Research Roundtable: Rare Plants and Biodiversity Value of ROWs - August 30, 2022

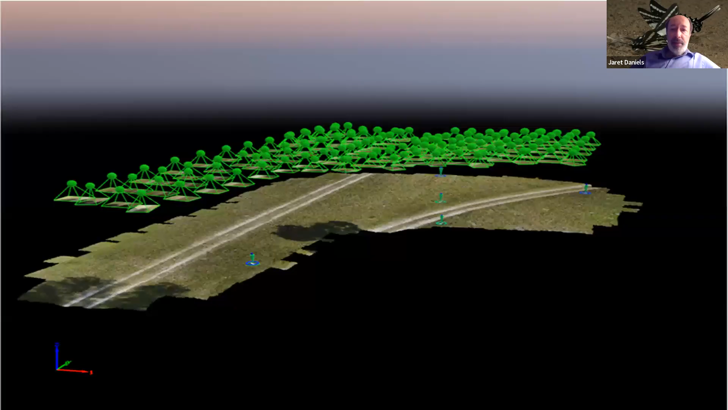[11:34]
And then we also evaluate the different altitudes of flight of the drone. So as they fly over, they take image data, those get stitched together